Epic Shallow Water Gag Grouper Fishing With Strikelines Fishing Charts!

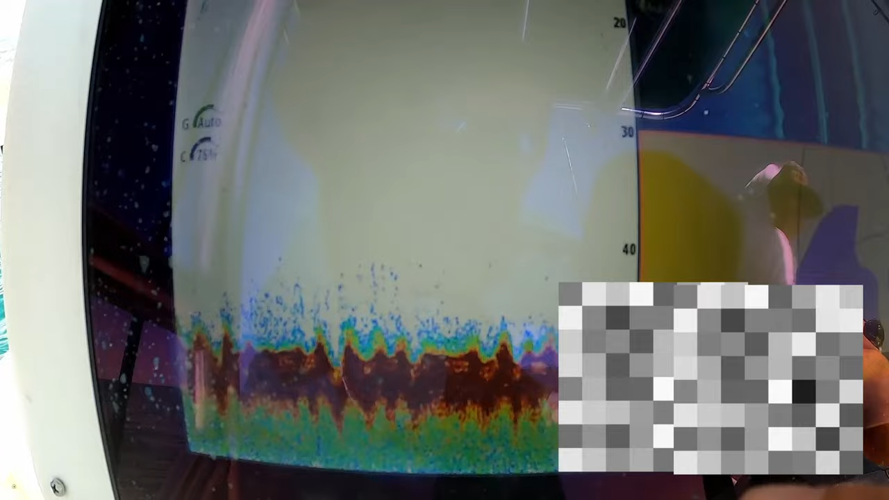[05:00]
check that out that is the show right there it's just like a little rock